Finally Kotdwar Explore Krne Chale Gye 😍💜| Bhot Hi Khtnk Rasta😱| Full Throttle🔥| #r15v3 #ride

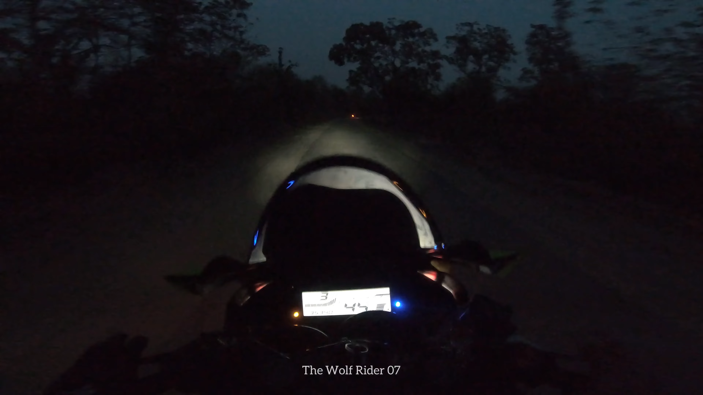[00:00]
यह आ रहे हमारे विनित भाई तो में यह रोडी नी पता बता हो यार है तो गाई ज़र देख सकते हो कितना ही खराब रास्त है भाई और आप आगे देखते हैं यह देखो प्रियाद मेरे को भी थोड़ा